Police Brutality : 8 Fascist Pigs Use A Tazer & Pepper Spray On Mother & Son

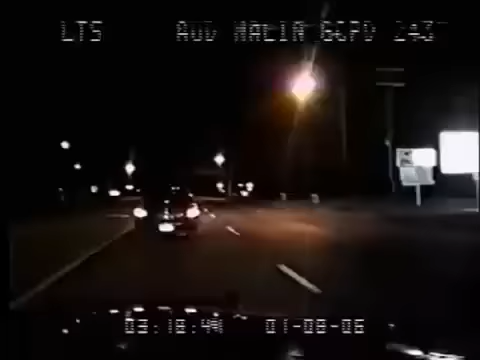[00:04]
When cops in South Carolina spotted this car swerving across the road late one night, they recognised what they thought were the familiar sights of the typically plastered motorist and assumed this would be an open and shut case. The vehicle just swerved to the right, come to a sudden stop.